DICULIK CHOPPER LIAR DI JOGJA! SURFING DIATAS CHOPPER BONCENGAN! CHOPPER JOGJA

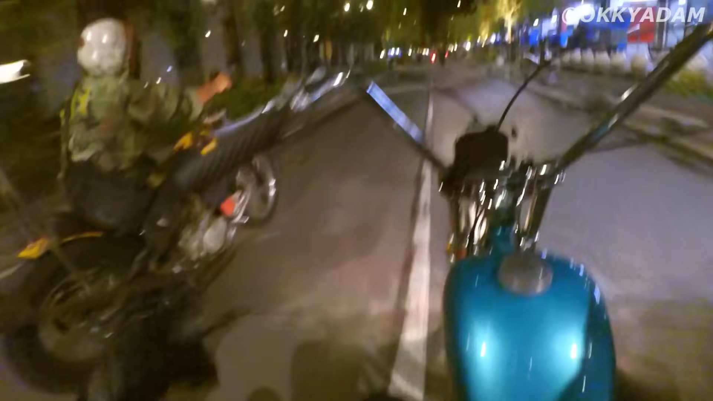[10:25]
Ada Mas Bian juga. Chopper-nya asik banget, dia bikin sendiri. Ada belatinya. Dan Jogja aspalnya seru sih, cuy. Aspalnya nggak banyak bumpy, jadi nggak bergelombang gitu.
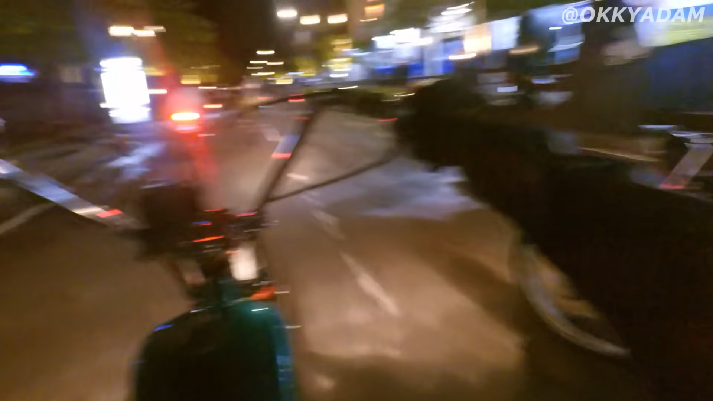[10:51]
Kita 0 km ambil kiri. Boleh, gue ikut lo.